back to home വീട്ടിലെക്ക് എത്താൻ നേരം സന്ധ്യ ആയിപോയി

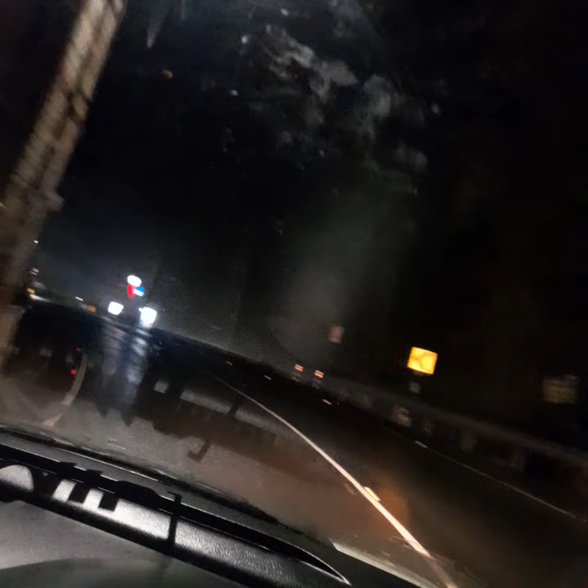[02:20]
ജോസ്കോ ഹോസ്പിറ്റലുണ്ട്, ഹോസ്പിറ്റലിൻ്റെ ഭാഗമുണ്ട്. ഇവിടെ എല്ലാം വയലാണ്, വയൽ മൊത്തം വെള്ളം
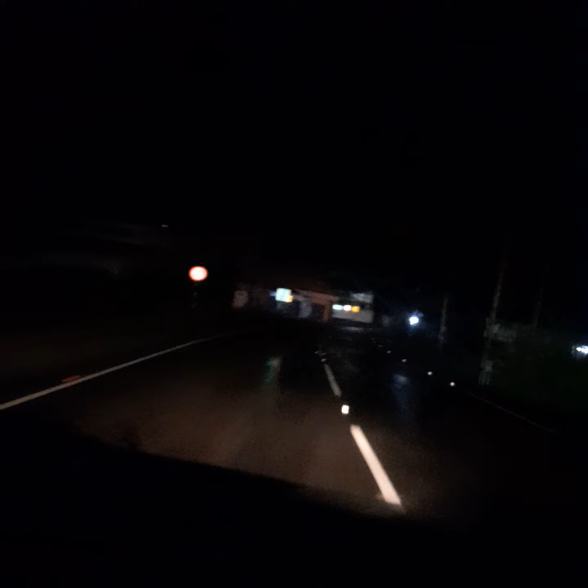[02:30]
നിറഞ്ഞ് മഴ പെയ്ത്. നമ്മളങ്ങോട്ട്, ഇതാണ് ജോസ്കോ ജംഗ്ഷൻ, ഇവിടെയാണ് നമ്മുടെ ജോസ്കോ ഹോസ്പിറ്റലൊക്കെ നിൽക്കുന്നത്.
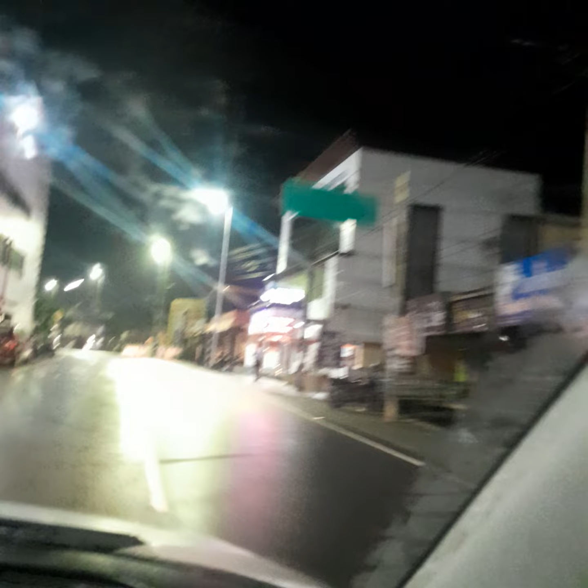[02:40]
ഈ റോഡ് നേരെ പോകുന്നത് ഹരിപ്പാട്, കവല ഹരിപ്പാട്, മാവേലിക്കര വഴി കവല ഹരിപ്പാട്.
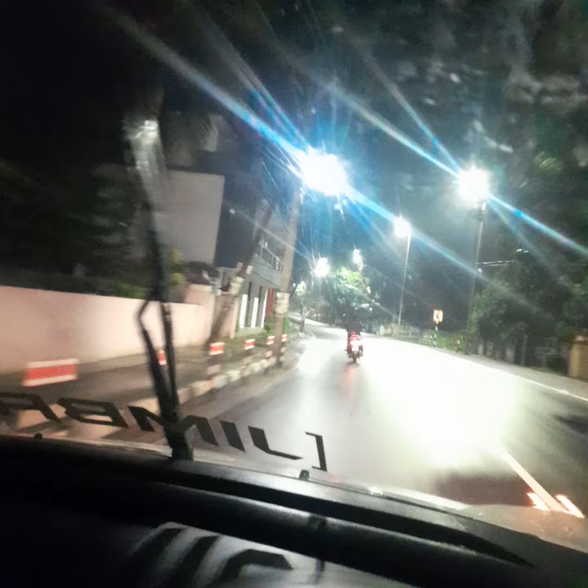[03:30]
വീതി കൂട്ടി നല്ല നടപ്പാതയൊക്കെ വെട്ടി, നടപ്പാതയൊക്കെ പണിഞ്ഞ് നല്ല അടിപൊളിയാക്കിയിട്ടുണ്ട്.